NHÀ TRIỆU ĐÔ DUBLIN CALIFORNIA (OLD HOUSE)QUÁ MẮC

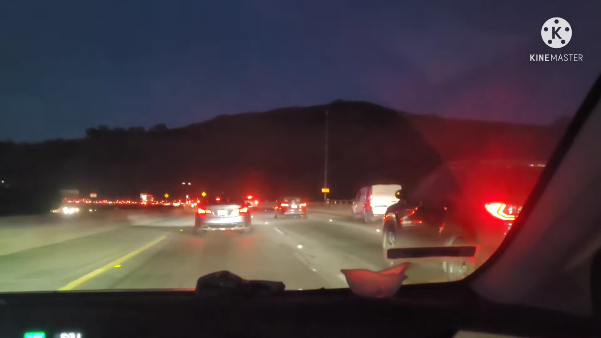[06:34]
Chào chú tôi là mọi người. Chạy nãy giờ không được gần 40 phút. Next, Pleasanton. Are the two database tabs. Pleasanton này nó có cái mall outlet cũng nổi tiếng. The resource image. Đầu khúc này là hai bên là rừng với núi, không không thấy nhà dân đâu.